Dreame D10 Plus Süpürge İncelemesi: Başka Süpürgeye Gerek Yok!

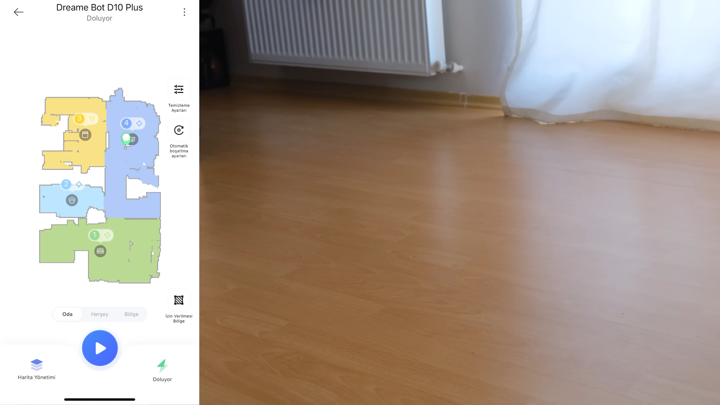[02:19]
İşte hani süpürgenin giremeyeceği veya böyle çok karmaşık yerler var. Süpürge oraları bile çok rahatlıkla hızlı bir şekilde haritaları yaklaşık 7-8 dakika sürdü diyebilirim. Bu 7-8 dakikanın sonunda da hani sadece dümdüz bir ev çıkarmıyor.
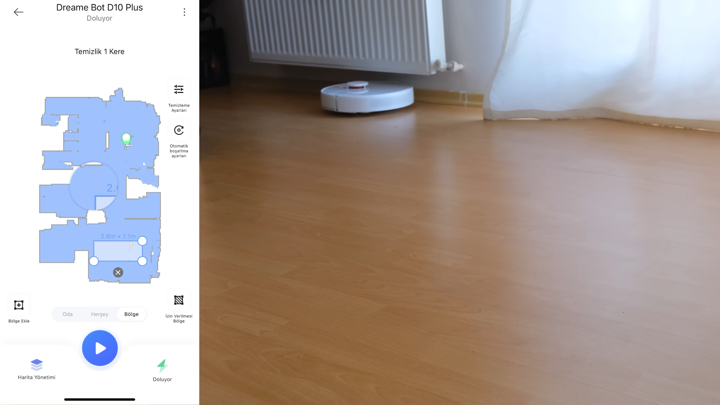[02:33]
Kendisi odalara da ayırıyor. İşte burası bak başka bir oda burası başka bir oda ve hepsinin kapısı açık olmasına rağmen çok güzel bir şekilde odaların ayrımını da iyi yaptı.
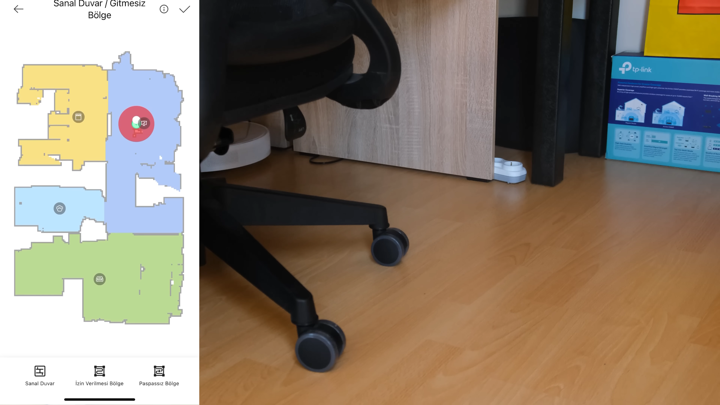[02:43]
Oldu ki burada bir hata oldu atıyorum salonda mutfağa bir arada kattı. Aradaki geçişi anlamadı bir hani oda olduğunu anlamadı ve hepsini bir kattı. O zaman da direkt uygulama üzerinden orayı bölüp burası başka bir oda burası başka bir oda diye işaretleyebiliyorsunuz.
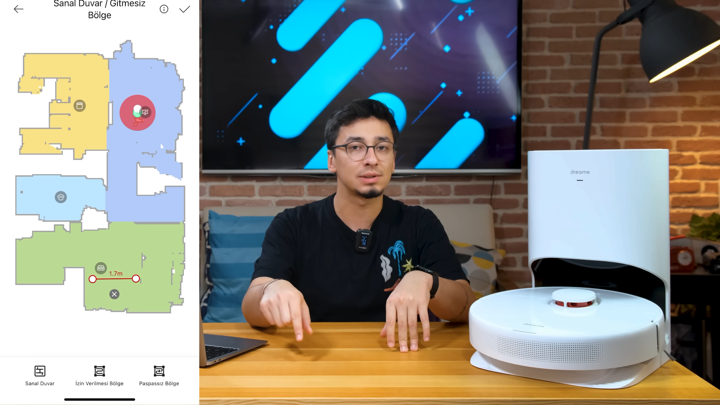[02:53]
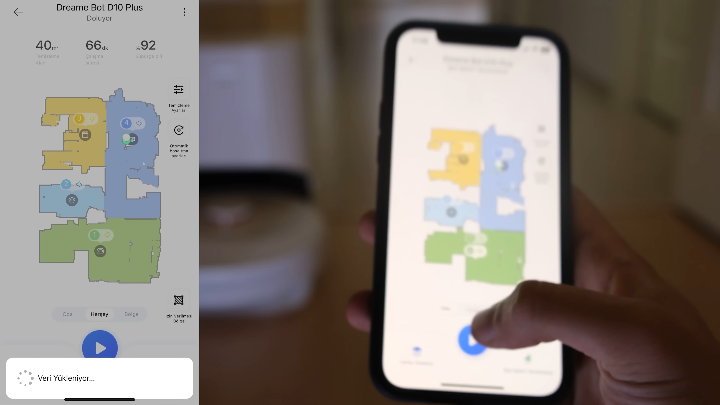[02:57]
Aynı şekilde bu odaları isimlendire de biliyorsunuz. İşte direkt salon dersiniz mutfak dersiniz.
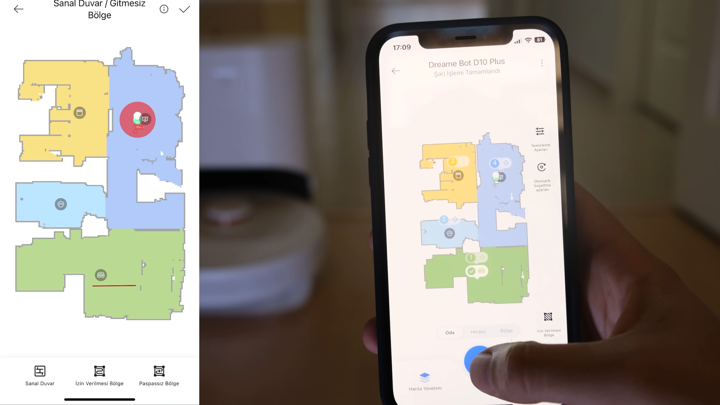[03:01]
Bundaki isimlendirmeyi de yapabiliyorsunuz. Hızlı bir şekilde haritalama kısmı bittikten sonraki buranın üstünde tekrar tekrar duracağım. Çünkü gerçekten çok iyi haritalıyor. Mesela banyoya girme diye bir seçenek belirttim. Hani o tarafa girme çünkü banyo biraz dar.
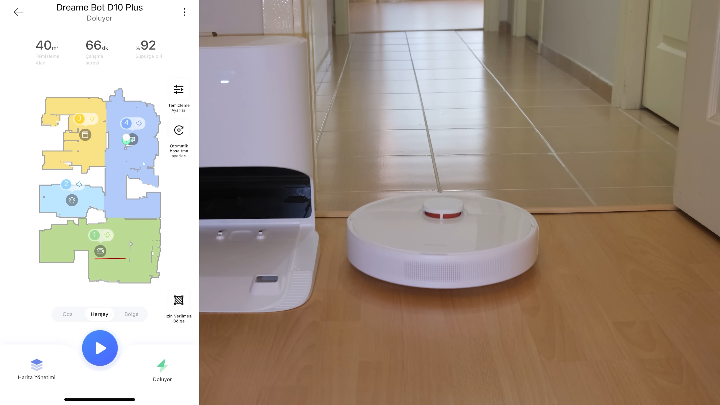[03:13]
Süpürge oraya girerse hiçbir yeri temizleyemeyecek. Zaten kafası karışıp geri çıkar diye düşündüğüm için.
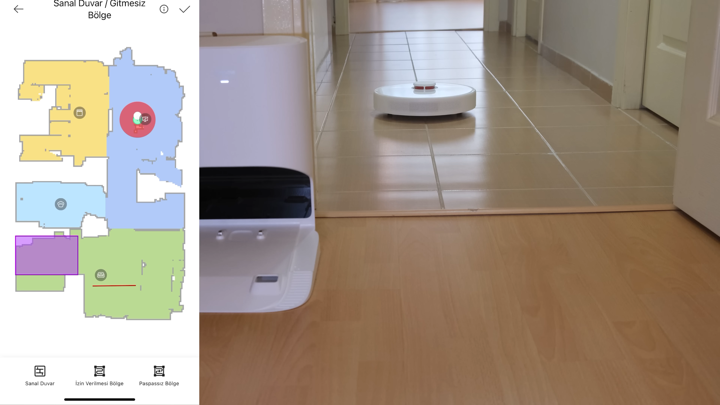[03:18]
Oraya girme dedim ama kapısı yarım açıkken bile içerinin komple haritasını çıkardı. Gerçekten beni şaşırtan bir detay olduğunu söylemem lazım.